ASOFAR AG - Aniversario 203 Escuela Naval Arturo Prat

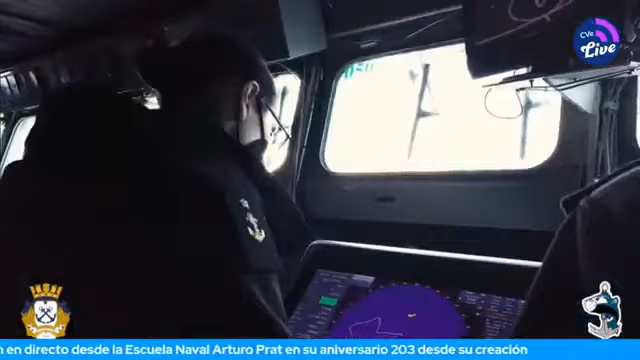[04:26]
Acá vamos a llevar la control de la navegación y de todas las maniobras que se efectúan en el buque.